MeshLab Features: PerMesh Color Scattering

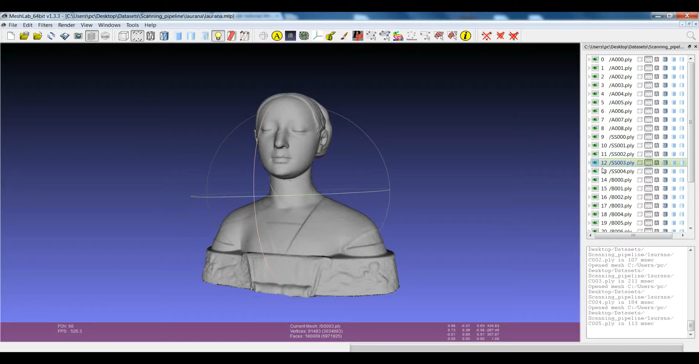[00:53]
even by switching on and off the different layers, it could be quite hard to understand which scan you are dealing with. So of course if you can play with the visibility of the different layers, but there is also an alternative that sometimes is very useful.
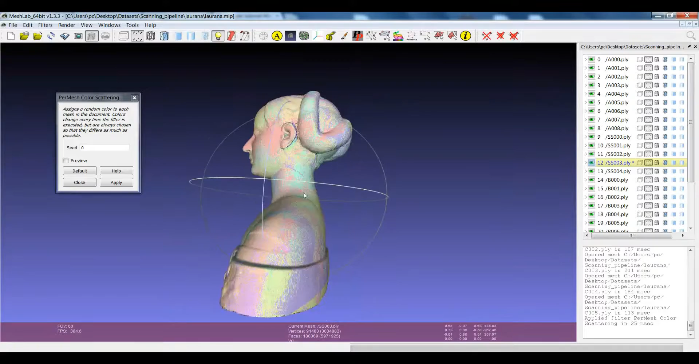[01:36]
Another thing that is useful for example in a scanning project like this one, although it's not perfectly easy to understand that in all the cases,
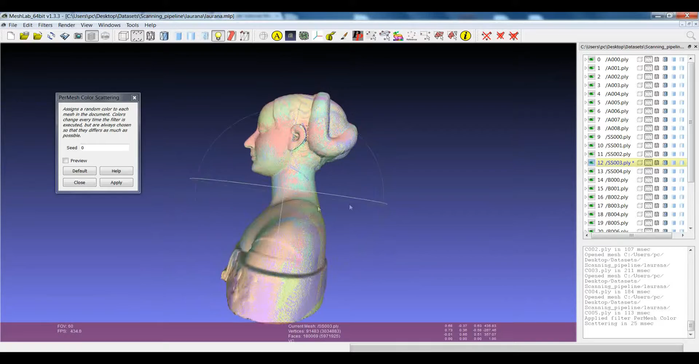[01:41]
if you have a single scan that is severely misaligned with respect to the others, it will come out with its color with respect to the others. So this would give you also an idea if there are some scans which have problems. Another thing that is useful in general, and when you have a mesh color scattering it's even easier, is that in the last release of Mesh Lab, if you right click on a portion of a surface,